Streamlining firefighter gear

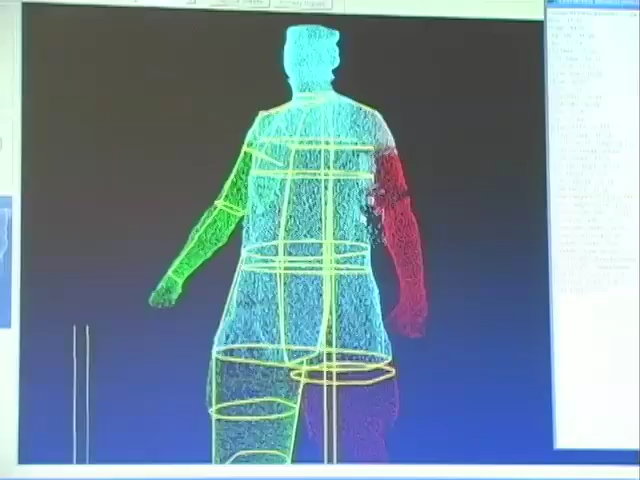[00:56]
image the with and without the gear to see the ease between the human skin and also the firefighter gear.